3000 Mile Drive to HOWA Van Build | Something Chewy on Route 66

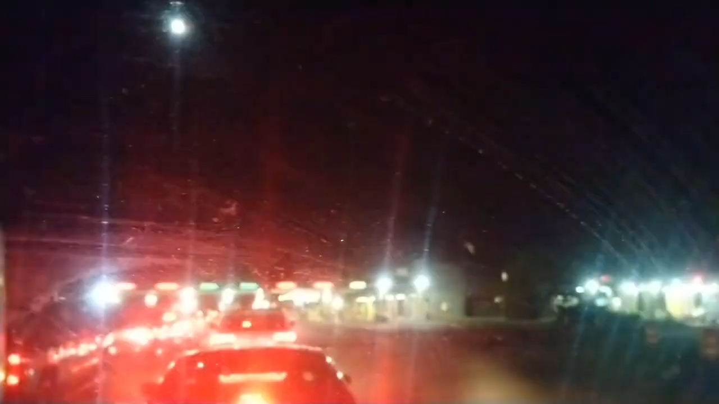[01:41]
The US border, guys. We're almost there. Pahrump, Nevada, just down the road, right? Coming into New York State. Watertown, New York.